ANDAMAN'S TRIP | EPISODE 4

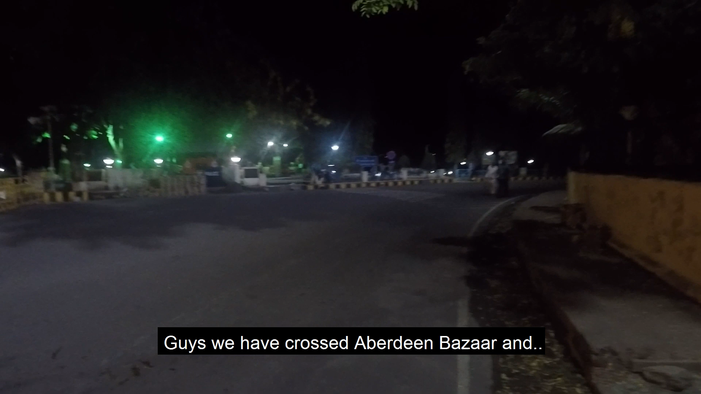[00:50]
Guys, we have crossed Aberdeen Bazaar and we are at Park and this is Central Jail.